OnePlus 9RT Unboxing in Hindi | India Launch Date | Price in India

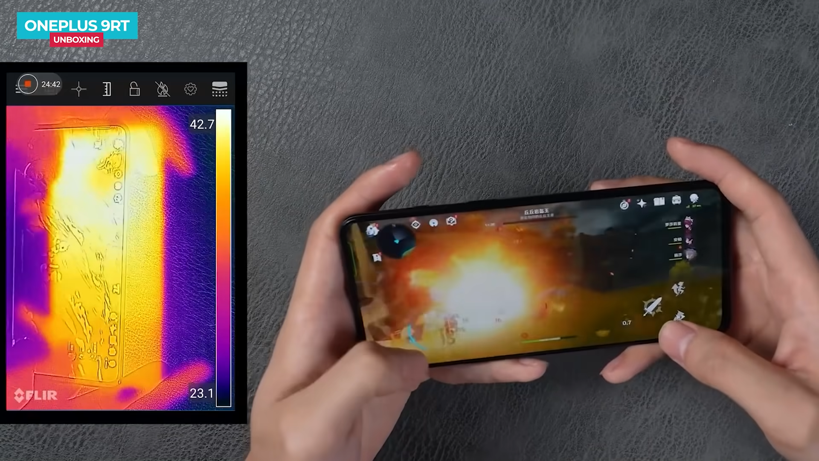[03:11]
लेकिन यहां पर 36 39 40 के अराउंड रहता है दोस्तों यह डेफ्ट रिव्यू नहीं है सिर्फ यहां पर में ओवर यू ही बता रहा हूं डेफ्ट रिव्यू